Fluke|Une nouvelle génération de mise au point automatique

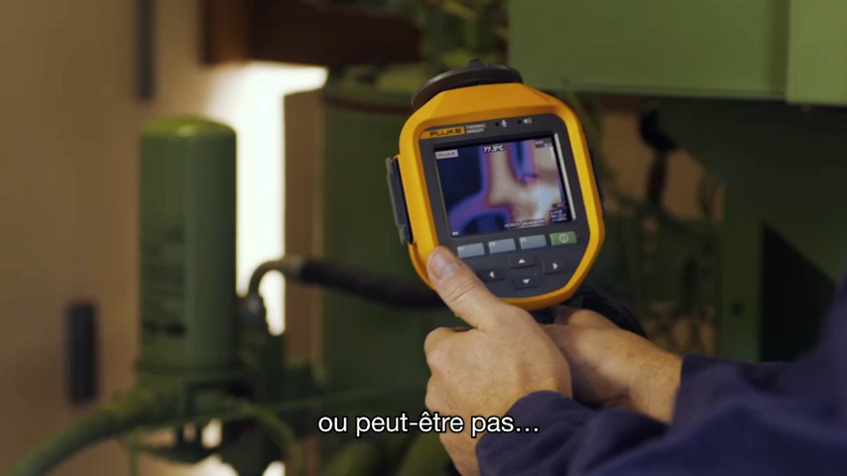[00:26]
This Fluke TI-400 with laser-sharp autofocus
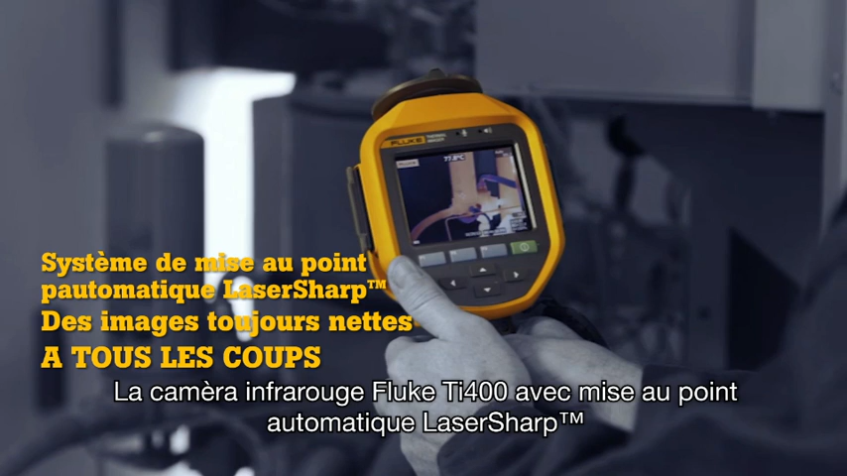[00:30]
gets the images you need in focus every single time.
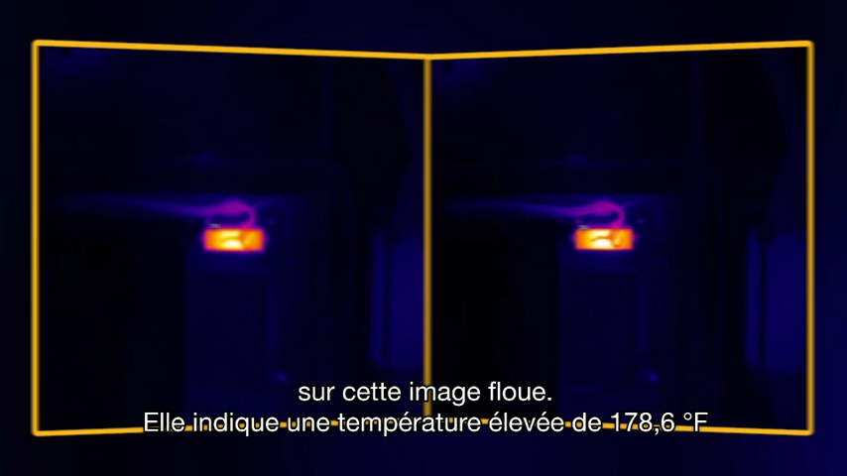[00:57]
It shows a high temperature of 178.6 degrees.
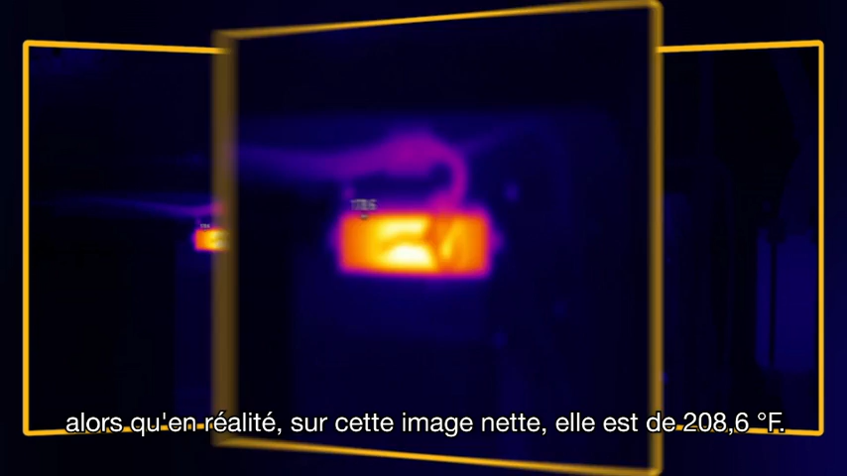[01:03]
When in fact, in this in-focus image, it is 208.6 degrees.
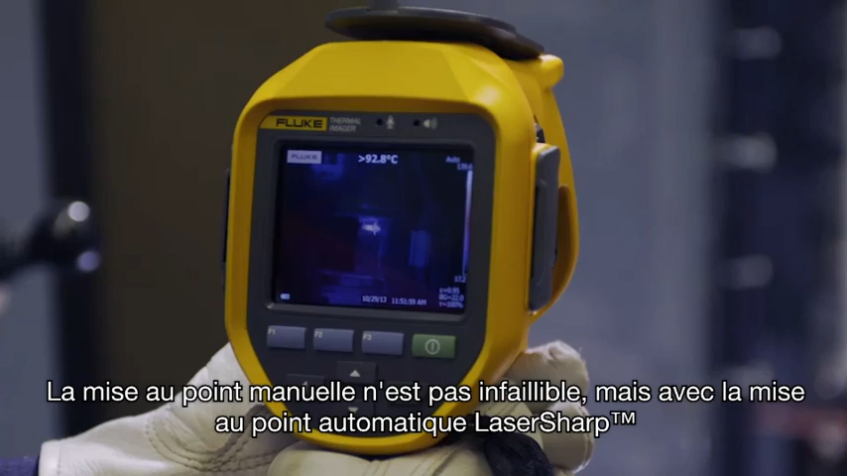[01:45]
Manually focused images leave room for error. But with laser sharp autofocus, you can be sure you're capturing more accurate temperature data.